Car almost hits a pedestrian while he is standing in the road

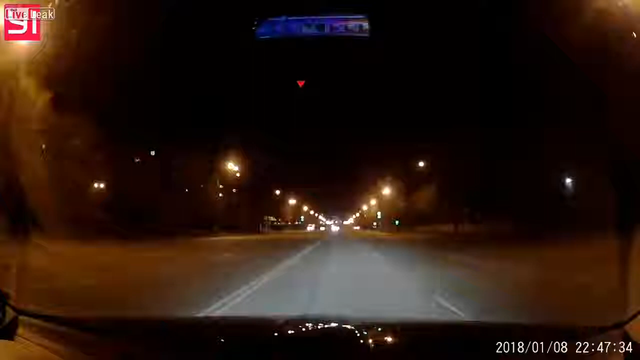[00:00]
Не, ну, ну вот это капец вообще. А что там? Ну, ну идет вот посреди дороги, просто идет. Что ты дурак? Не, ну ты молодец, что